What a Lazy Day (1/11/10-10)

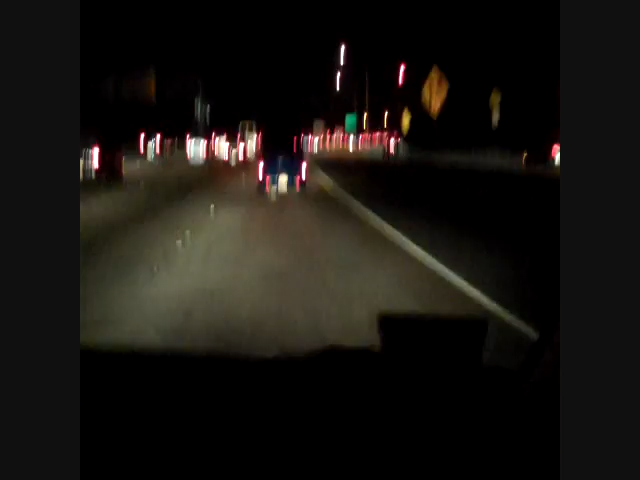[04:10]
Drankin'! God, no! Dude! Oh, my God! We are moving... We are moving at 20 miles per hour, B-ball! Fuck! It was at 10 before! B-ball! Oh, my God! Okay, you know what? We'll resume the video in probably another two hours when we fucking get home! Relax!